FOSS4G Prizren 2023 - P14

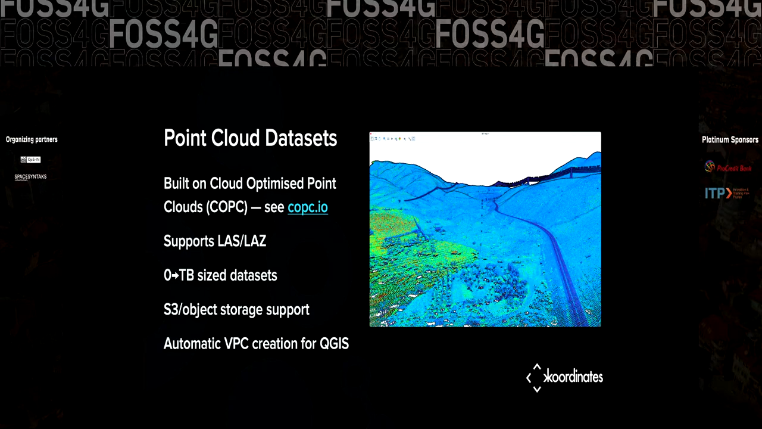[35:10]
We support point cloud data, and we build our point cloud data support on cloud-optimized point cloud, and I'll talk a little bit about that a bit later on. And again, it's kind of 0 to terabyte size data sets. And we do things like use the brand new support for creating virtual point cloud files. so that from QGIS's perspective, you can just open the data set and all the tiles
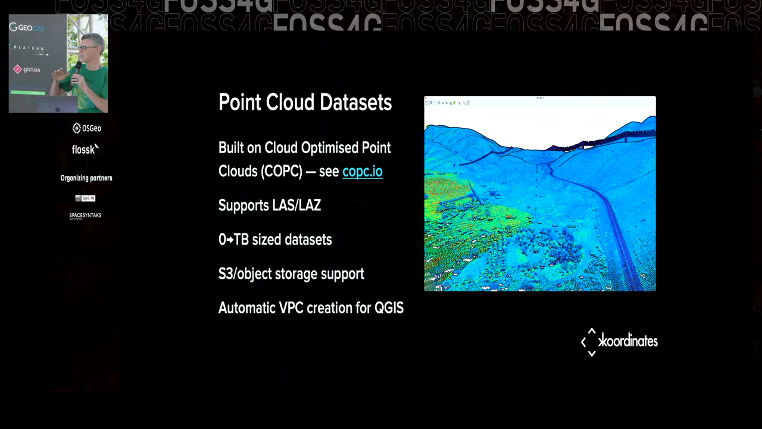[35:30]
are treated as one tile for styling and performance purposes. We now support rasters as well, and that's built on top of cloud-optimized geotiffs.